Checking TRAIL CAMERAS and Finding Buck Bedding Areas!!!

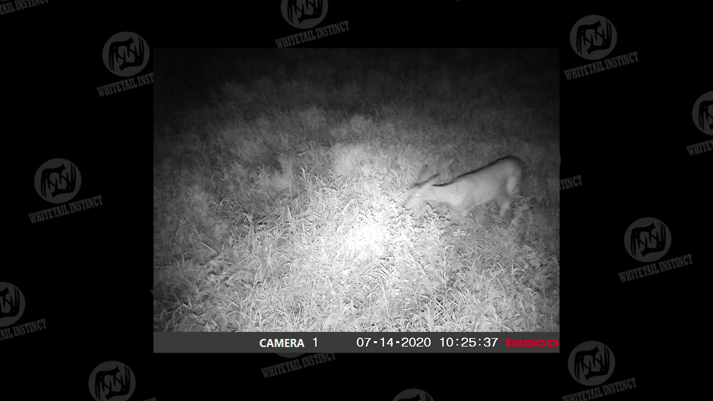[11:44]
It wasn't very much on that trail camera, just a couple of does is all.